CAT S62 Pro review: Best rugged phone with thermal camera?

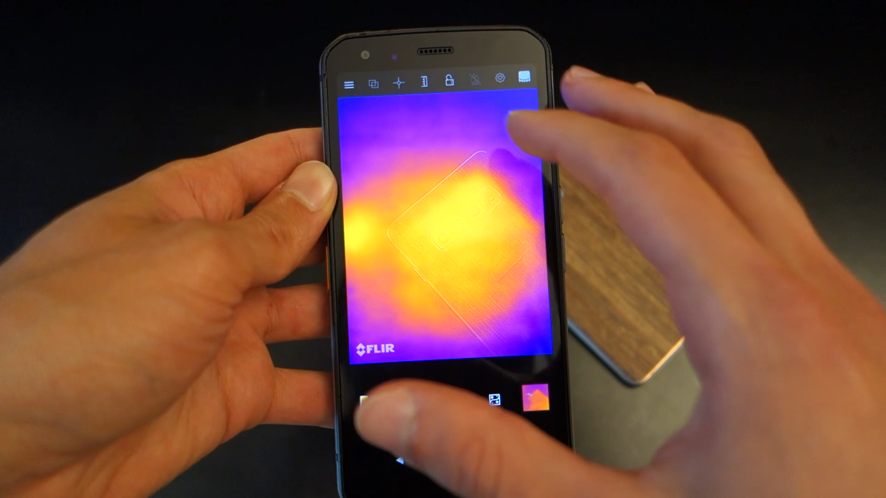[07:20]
the app and just use it and have the core functionalities of having a thermal imaging camera.
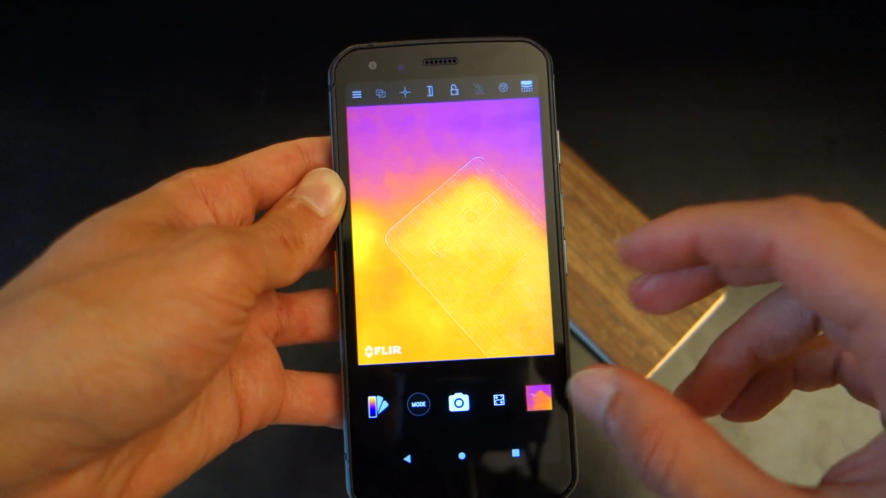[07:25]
Now, I'm going to touch upon this very shortly, but I just kind of want to showcase the app so you can see what I'm what I am seeing and furthermore,
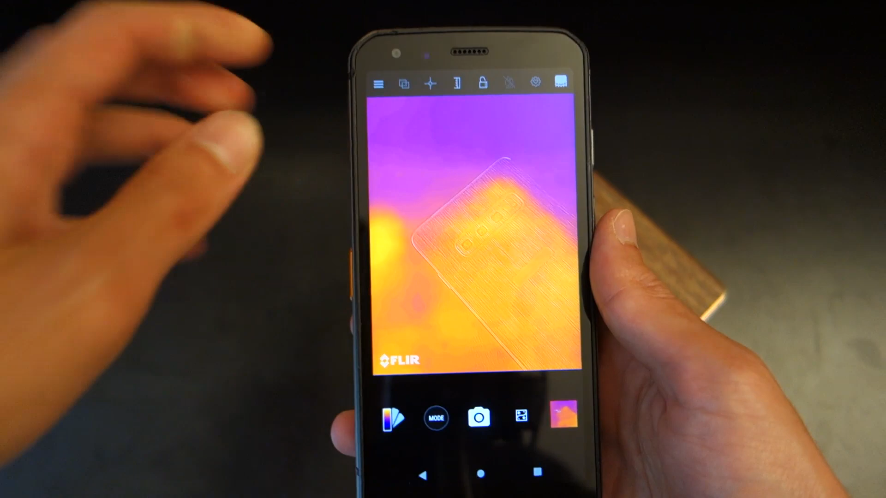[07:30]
how easy it is to use.
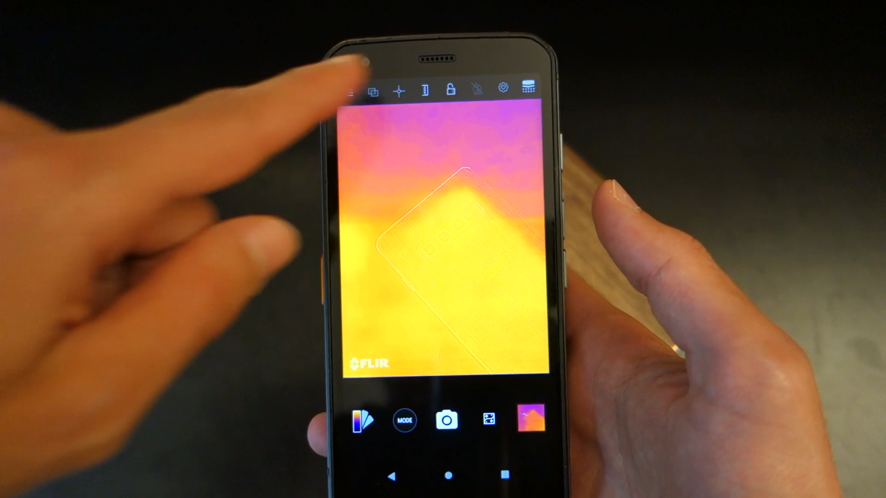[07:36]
So first off, you've got the app interface over here. It looks very much like a camera app.
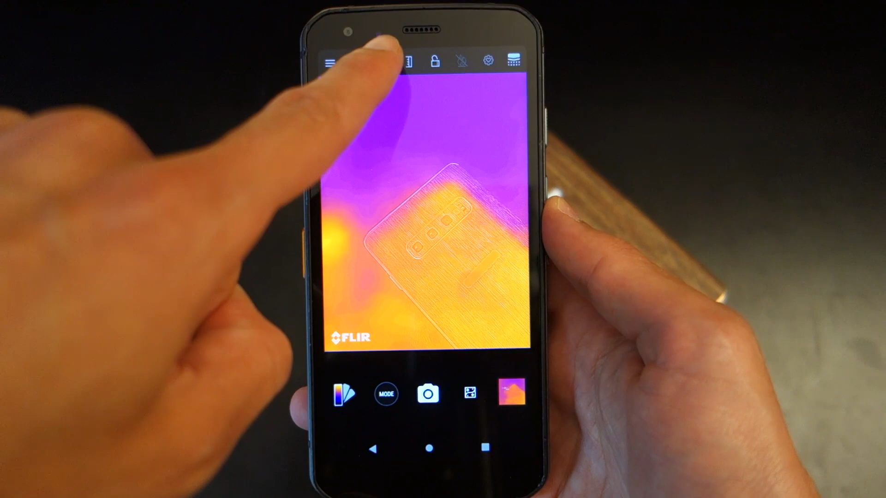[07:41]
But there's at the top over here, a few different options that I want to touch upon. First of all, you've got this little kind of ruler button,
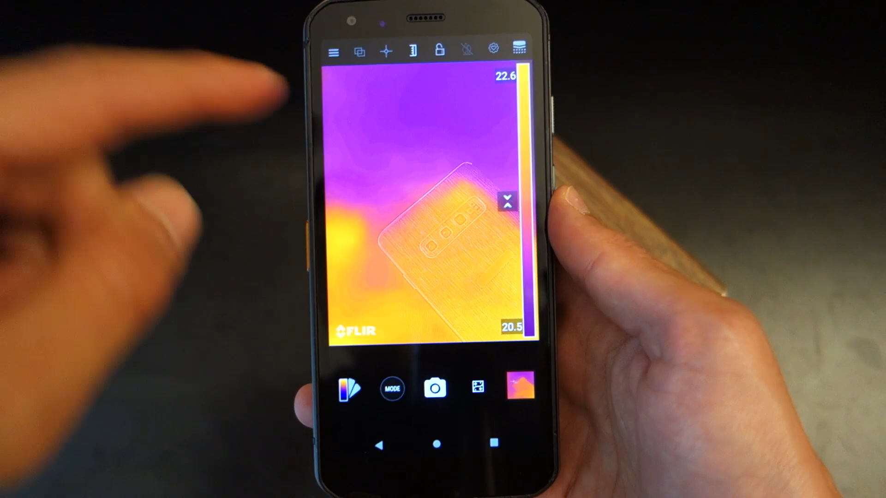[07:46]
as ruler button gives you a range of temperatures, and it's showcasing what range of temperatures it can see on screen.
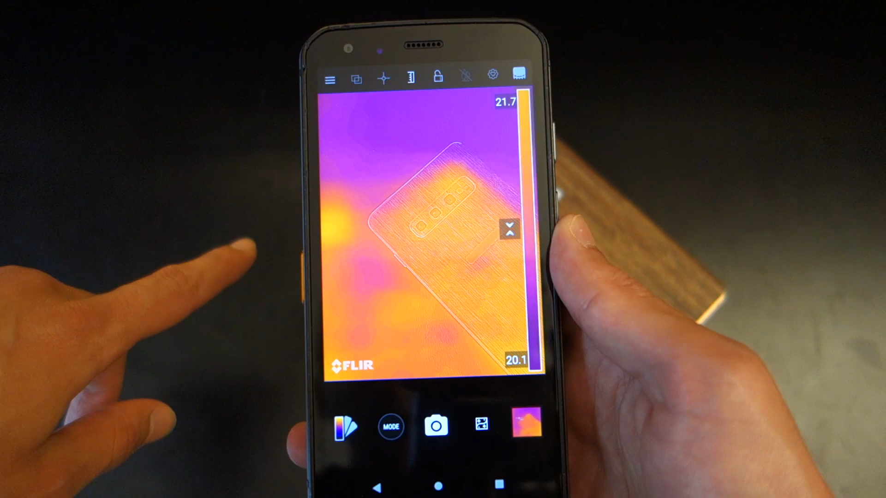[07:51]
Now, you can adjust that by pressing this and adjust the range manually
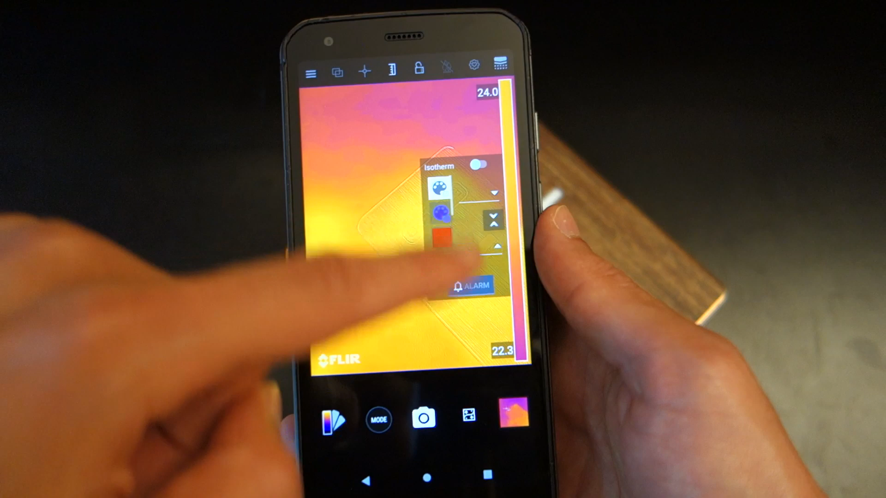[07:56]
and even change the colors and even set an alarm if you so wish.
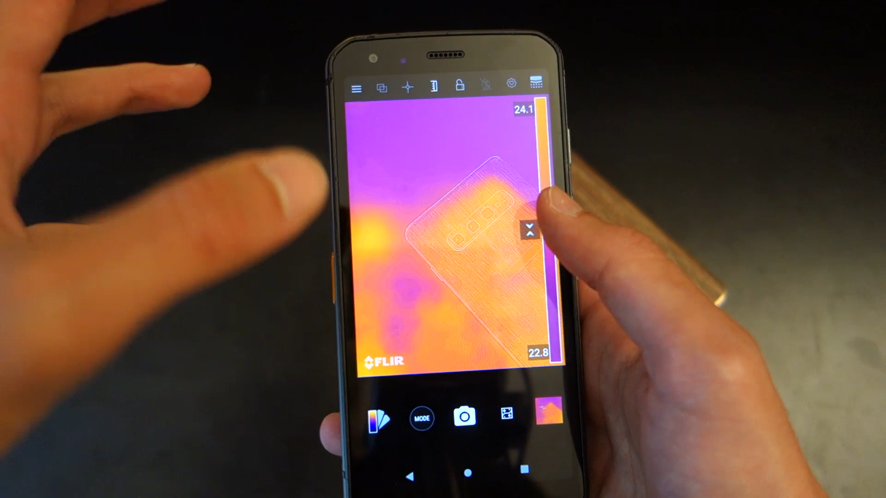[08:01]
So therefore, if it's exceeding or going under that range, then you'll get a notification or a vibration.
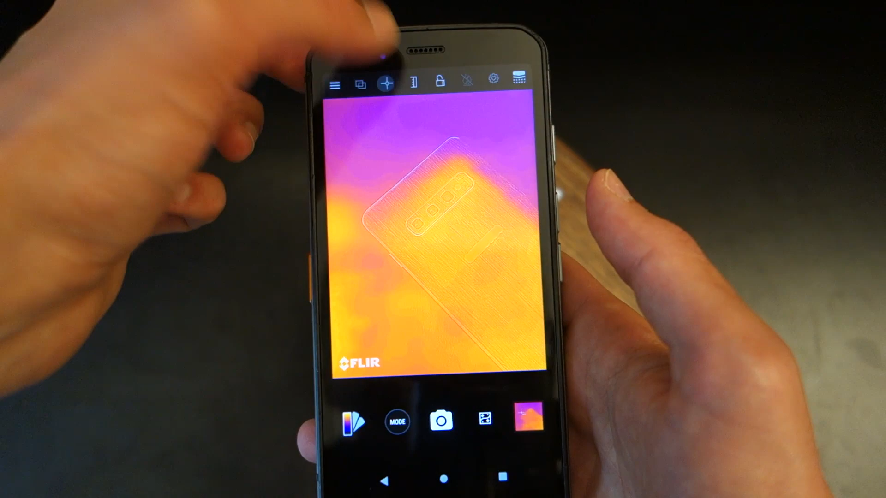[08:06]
Here, the top button allows you to set different kind of data points.
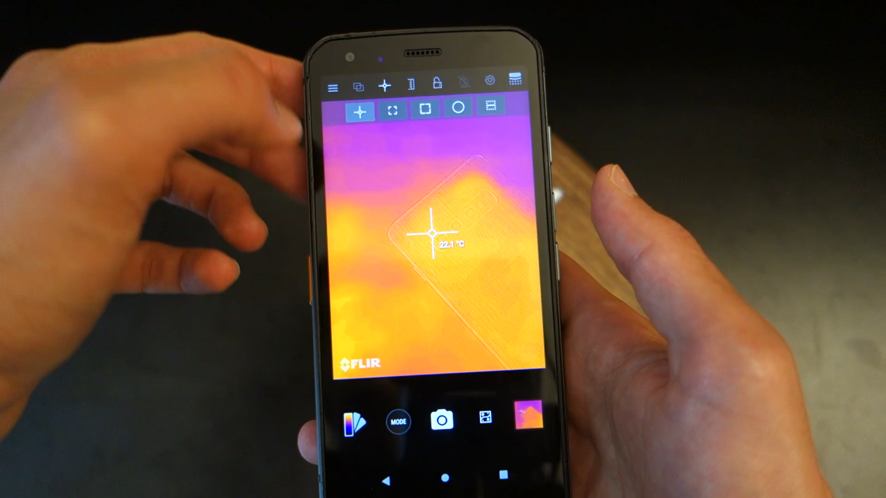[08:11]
Now, the data points themselves are very handy and what I really love about the data points is the fact that they can be added after the image has been done all together.